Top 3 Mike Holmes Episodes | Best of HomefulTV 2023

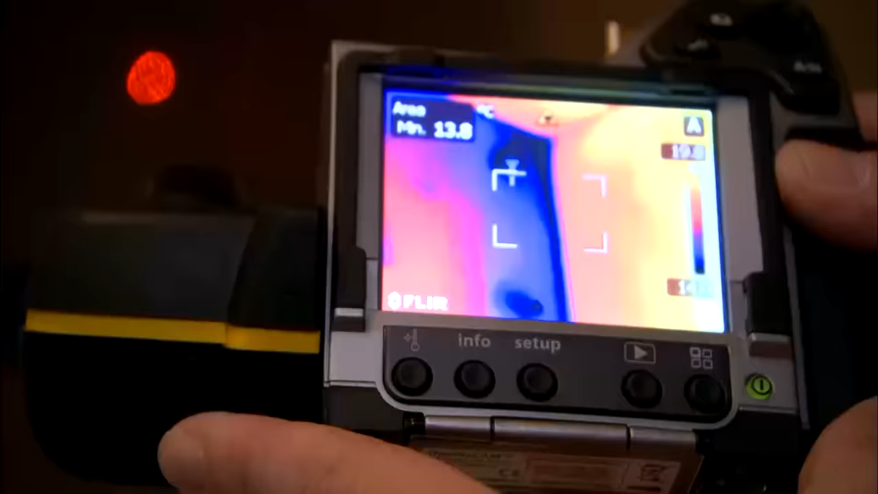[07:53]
On screen: min 13.8°C
I'm gonna have to find out why that's so cold there for an adjoining wall.
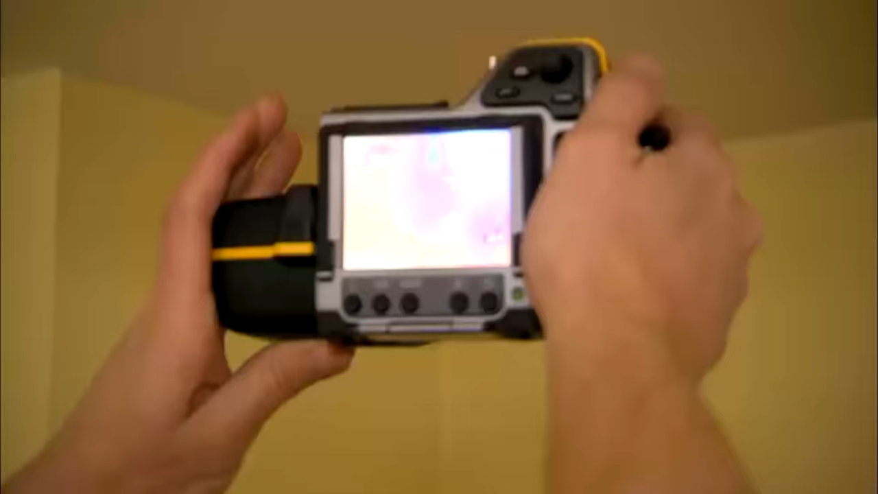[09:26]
Now, this is where the window is. And right there, you see that cold spot right there?
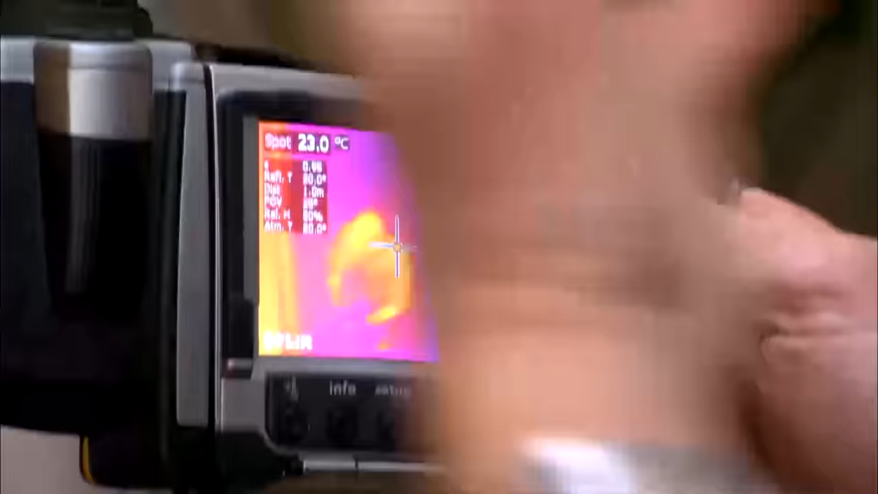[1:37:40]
On screen: spot 23.0°C
And if this doesn't see through glass, it actually gives you an improper reading on the glass, but it shows how good it works because it shows my body and I'm kind of hot, actually.